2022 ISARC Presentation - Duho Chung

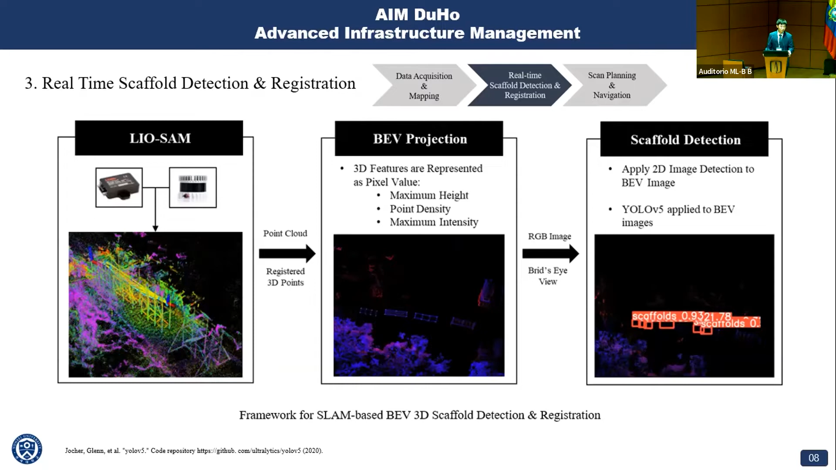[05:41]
So 3D point clouds are converted into 2D bird-eye view image, and 3D features are represented as pixel value. And YOLOv5, a well-known deep learning-based detection algorithm, is applied to bird-eye view images to detect and register scaffolds. So by using this method, real-time detection of scaffold location with high accuracy is possible. But the real strengths are rapid detection of scaffold point clouds. It's easily possible, as we can see in the figure. So it's easily possible. It's just we can just extract the point clouds inside the bounding box. Then we can just detect scaffolds.
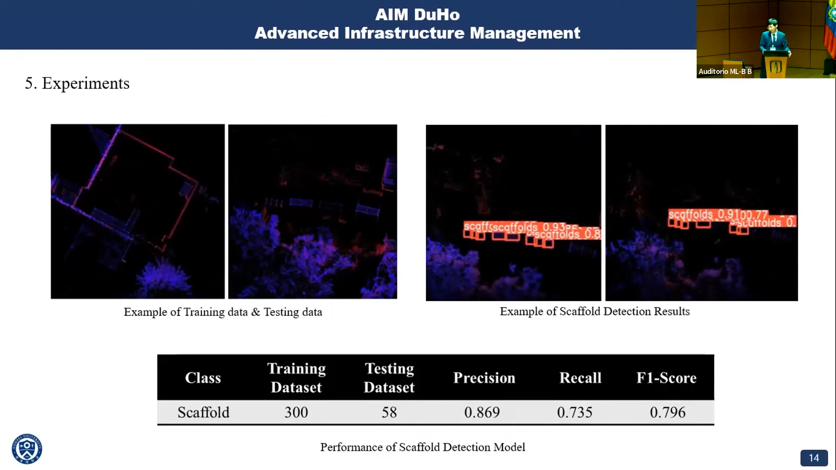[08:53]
so we can see that we have an acceptable performance to use in the field. And of course this could be improved if I gather more data, which I already did, and I'm going to retrain it when I go back to Korea. Two minutes, two minutes left.
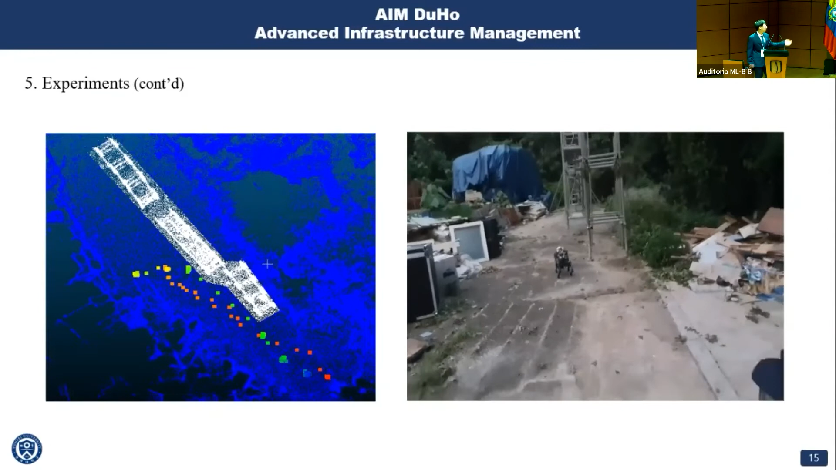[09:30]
And this is the results. So we can see the robot dog automatically gathered 3D on-site scaffold point cloud data,
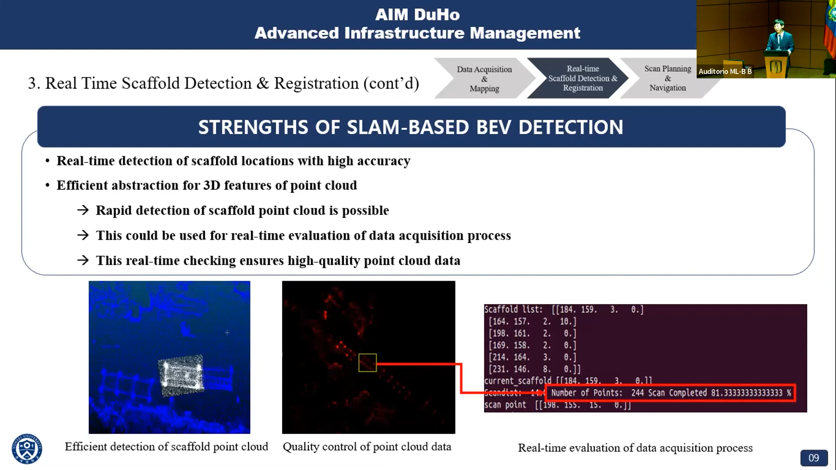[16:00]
wider vertical FOB LiDAR, for example, with zero. But even though there will be a limitation, and I think that limitation will be probably in my scanning platform settings, it's probably about 15 meters, 15.